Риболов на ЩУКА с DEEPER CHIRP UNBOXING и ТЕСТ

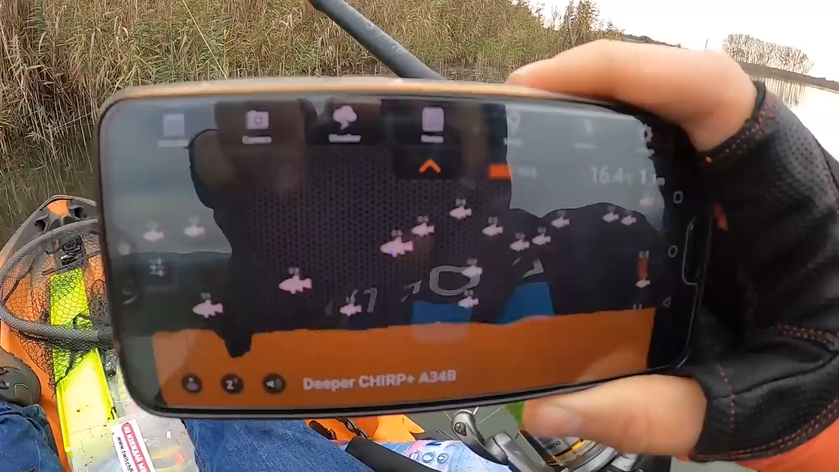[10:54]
че отчита на 1 метър дълбочина и 16 градуса Тук водата е по-топла отколкото по-навътре И затова рибата се е